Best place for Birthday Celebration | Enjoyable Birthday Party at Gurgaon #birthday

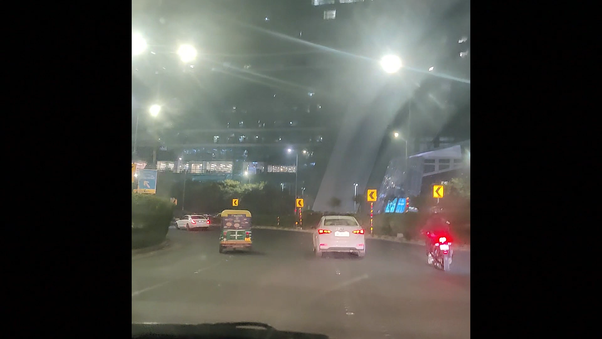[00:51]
This is one of my favorite places. Cyber Hub and this place.
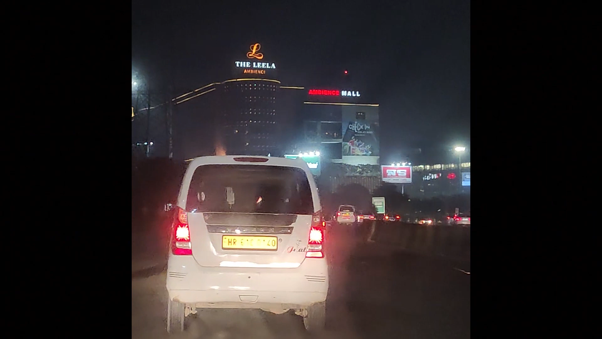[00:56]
And finally, after 5 minutes, we arrived at Ambience Mall.